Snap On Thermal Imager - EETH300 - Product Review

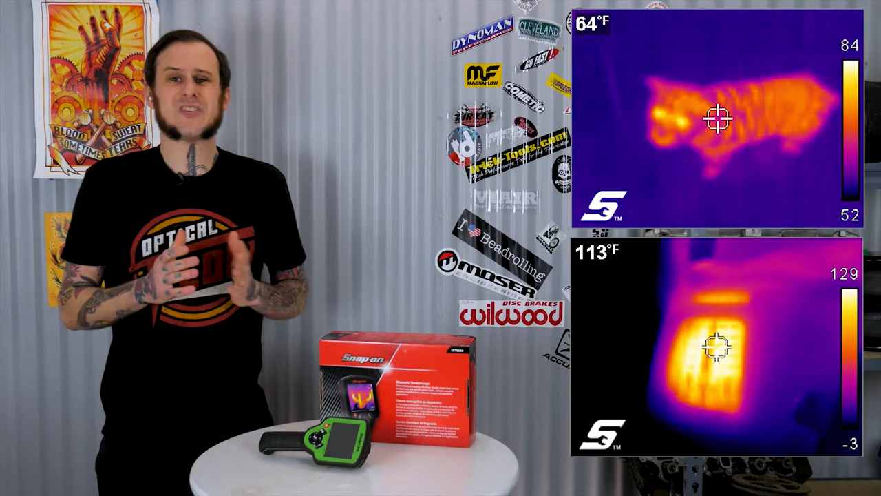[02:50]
But this thing is going from 840 degrees Fahrenheit at the top to negative 4 degrees Fahrenheit at the bottom. So you're looking at larger temperature things. You're not trying to nail down if that thing is 92 or 90 degrees with this. You're trying to figure out if it's 150 or 75. Now Snap-on claims that this thing has a 4-hour battery life in continuous use at a 50% screen brightness.
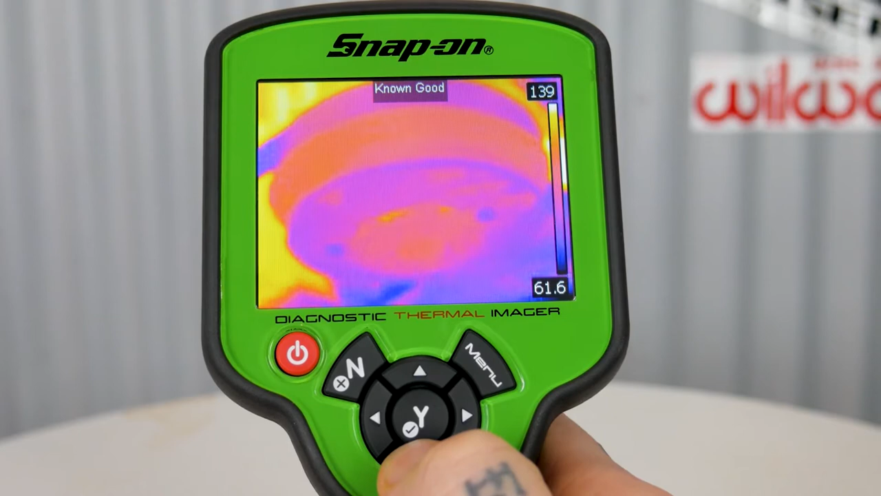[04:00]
Things that they have checked out the thermal image of when they're functioning properly and when they're not functioning properly so that you have an idea of what you're looking at.
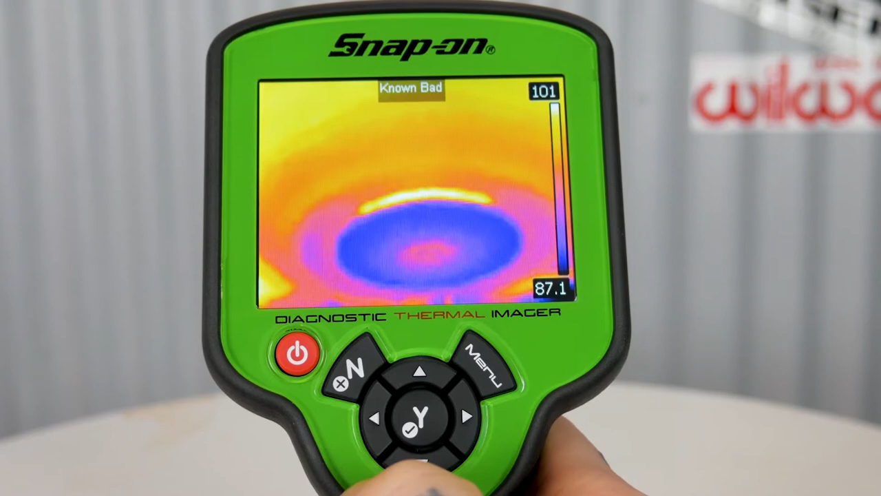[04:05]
If you got a misfiring cylinder one of them is going to be cold.
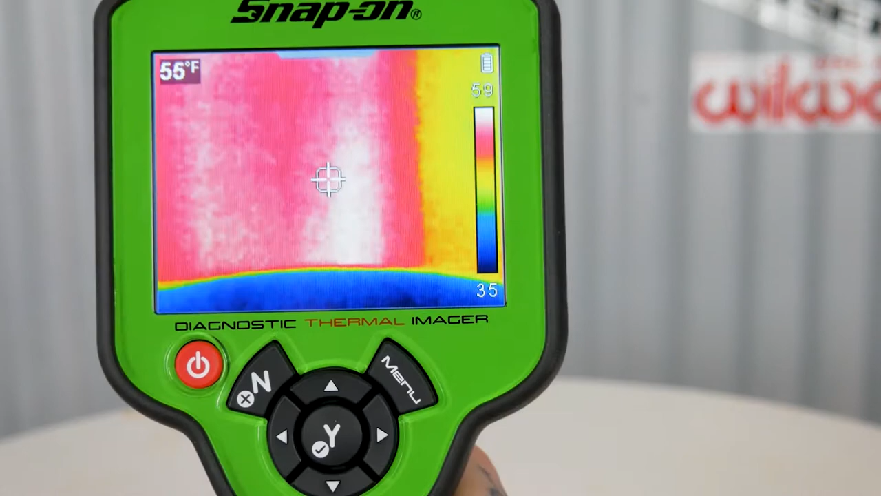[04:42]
Iron, rainbow, gray, and something called cool and hot which has a kind of a brown sepia tone thing going on.
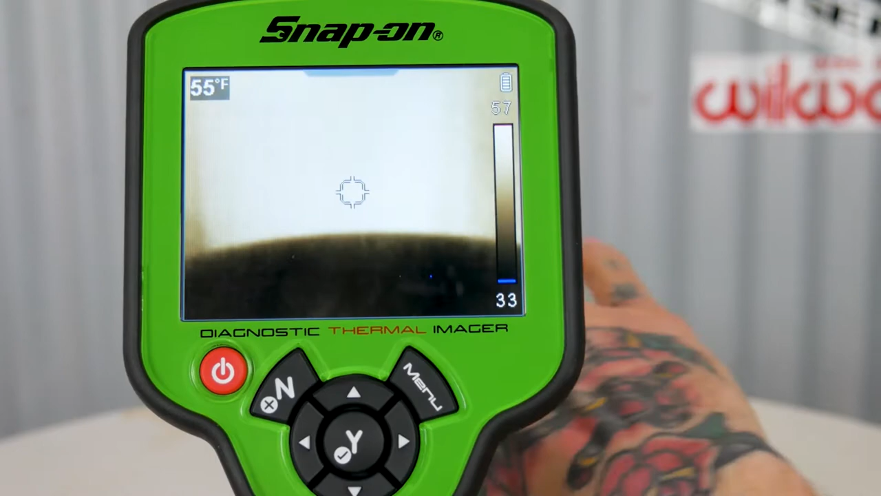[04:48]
On screen: spot 55°F
Now the next setting is something really important that is emissivity.
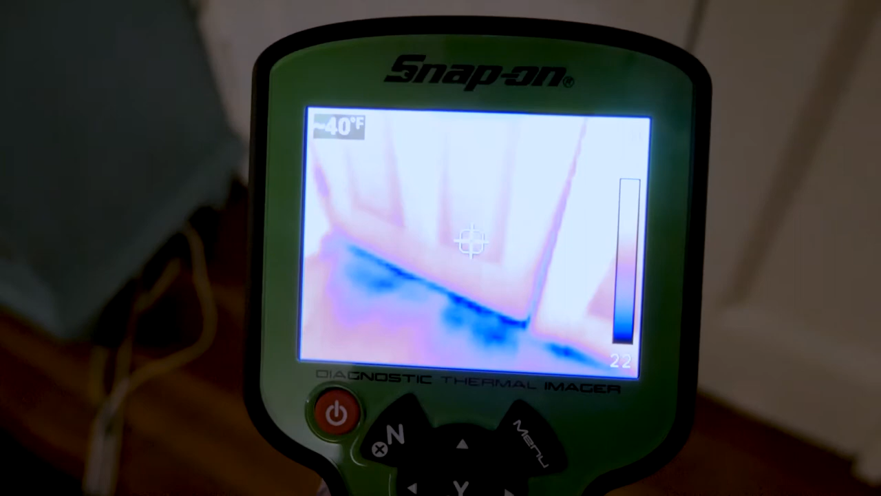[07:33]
So now as you can see on the image I've got a massive air leak at the bottom of that door and of course the unit had to go through a calibration because it does that constantly when you're trying to use it.
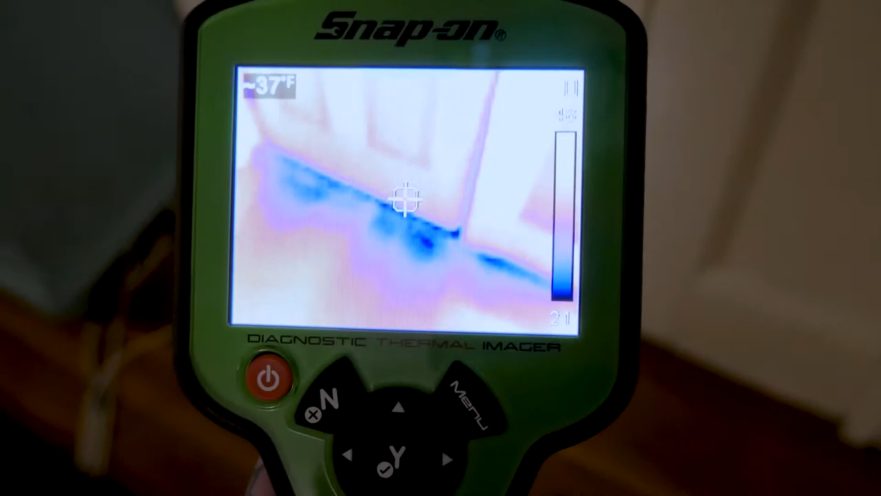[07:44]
Anyway, the temperature reading at the bottom of this door air coming underneath of it is 21 degrees Fahrenheit.
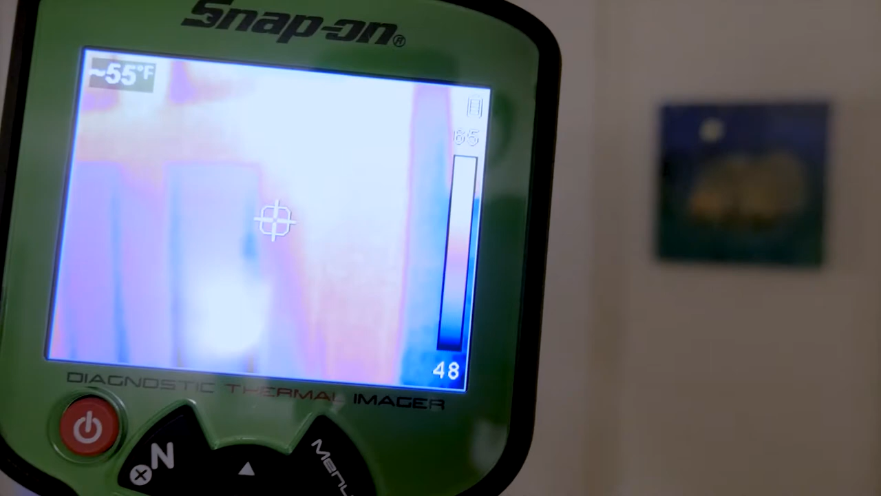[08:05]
Look around the door and I don't seem to have too much of a problem with the rest of the door though I am going to seal the whole thing.
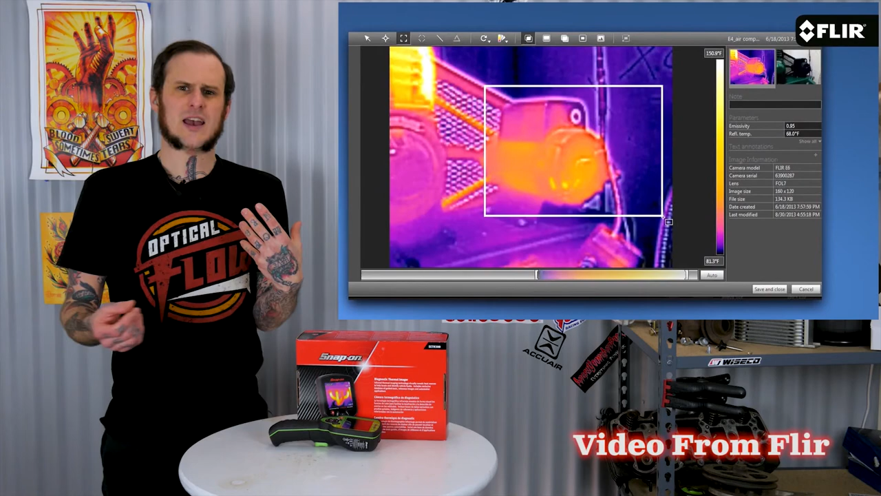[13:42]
the metadata of the actual pictures, so you know what the settings were when you took it. So you can know, you know what, that emissivity setting probably wasn't right. That's probably not a particularly accurate image.
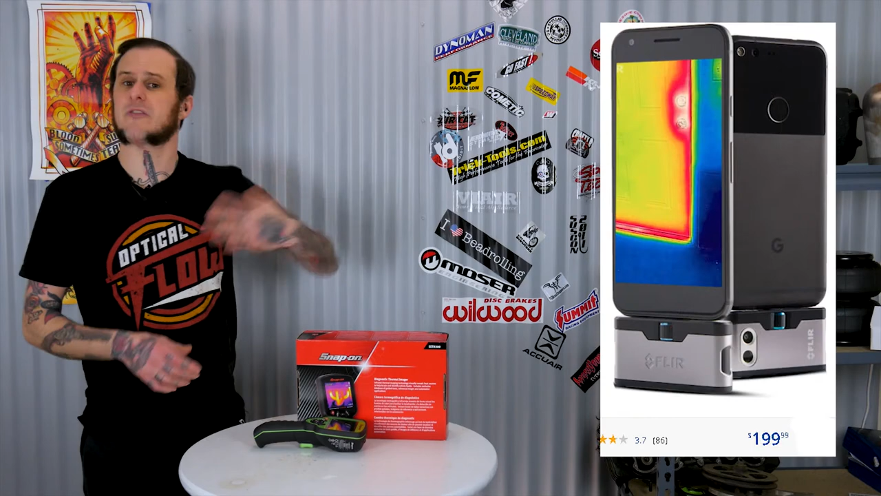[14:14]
They have like the cell phone unit that goes onto your cell phone. It's an 80 by 60 unit with that two camera system, and that's going to display at a nice large resolution. So you can really see some images there. And it's only like $200 for that setup.